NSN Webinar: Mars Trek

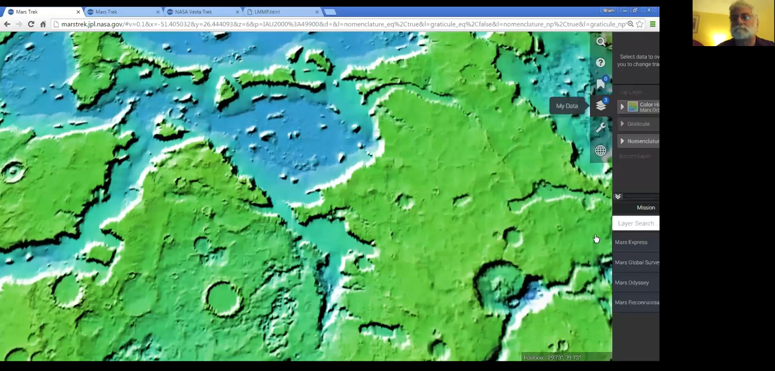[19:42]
So, let's go to our Mars Odyssey, the daytime infrared view.